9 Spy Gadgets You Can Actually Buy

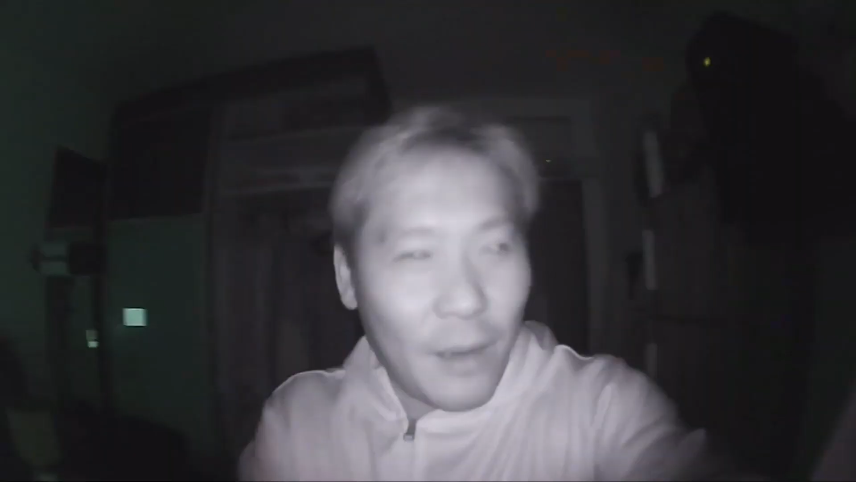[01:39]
With its starlight night vision, you can do your work even in the dark.
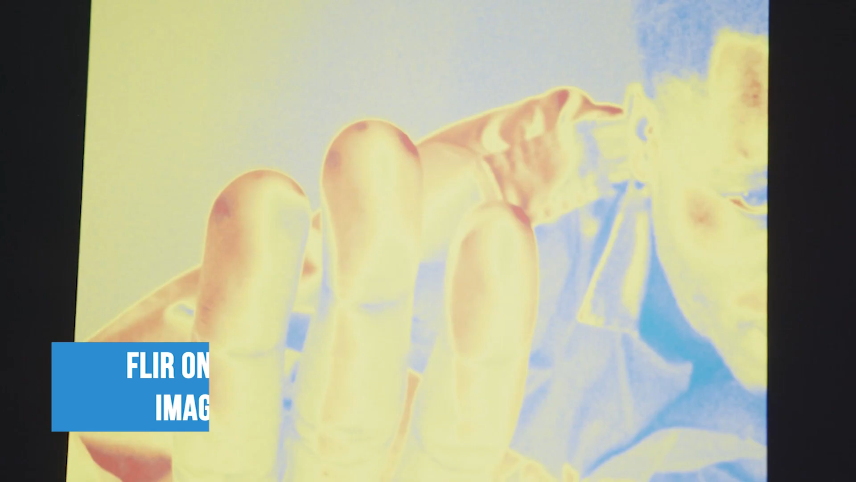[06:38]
excellent spy gadget and that is thermal imaging.
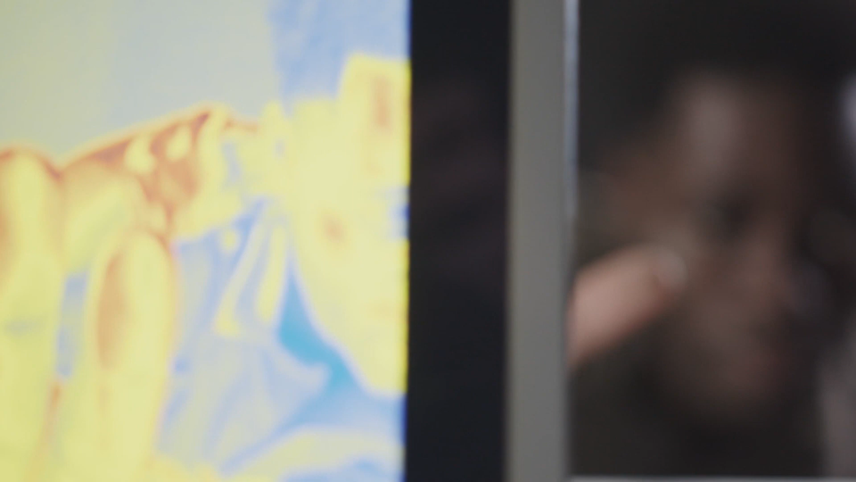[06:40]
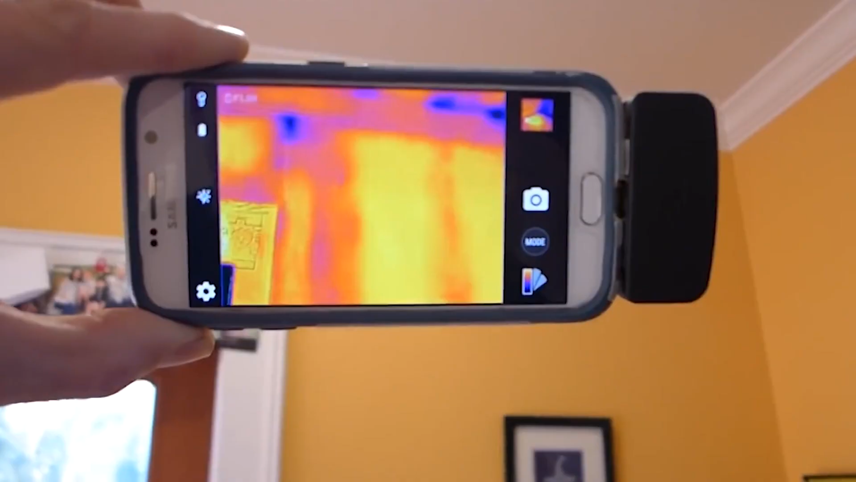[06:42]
Even if there is a hidden thing, law enforcement can detect heat using thermal imaging.
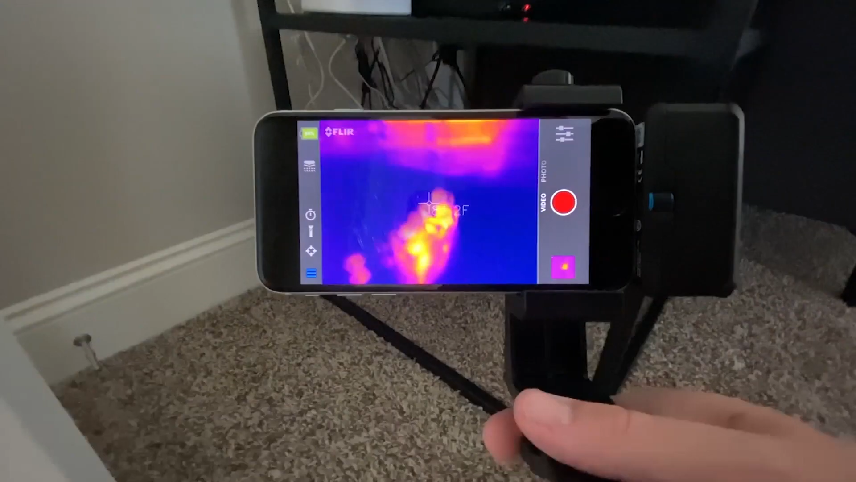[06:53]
FLIR cameras are one of the best you can find, especially for hidden figures.
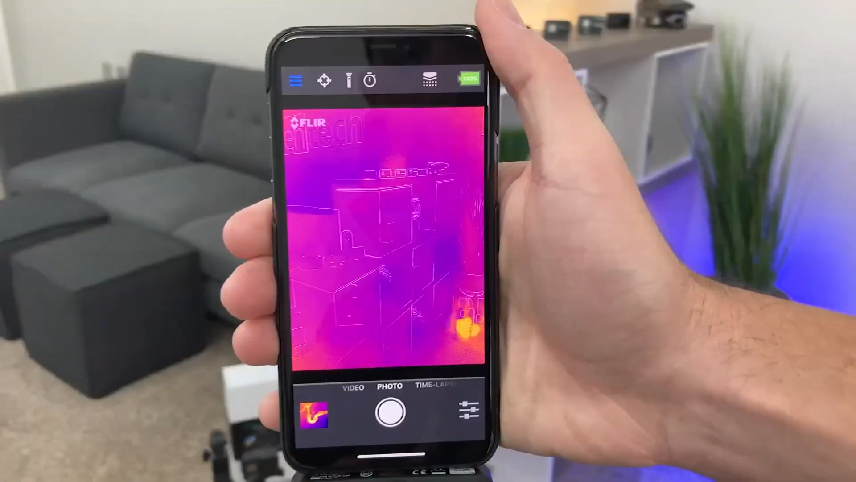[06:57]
With this attachment, your phone becomes more powerful so that you can see everything in the dark mode as it is packed with thermal sensors.